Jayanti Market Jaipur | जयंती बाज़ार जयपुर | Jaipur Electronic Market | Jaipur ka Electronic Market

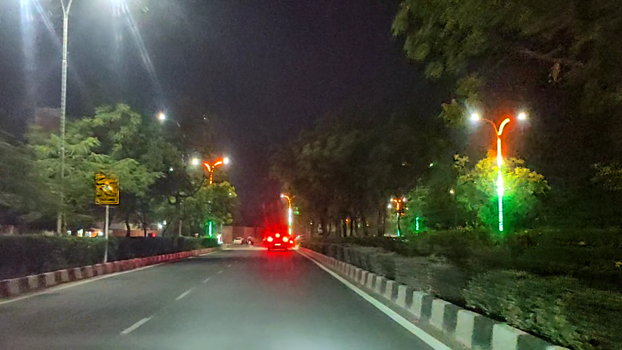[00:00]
क्या बढ़िया नजारा लग रहा है यार दौनों तरफ ते रंगे वाली लाइटे हैं और साथ में क्या है ये एकदम शांदार पेड़ हरे बरे माहौली अलग लग रहा है शांदार एकदम सुकून बरा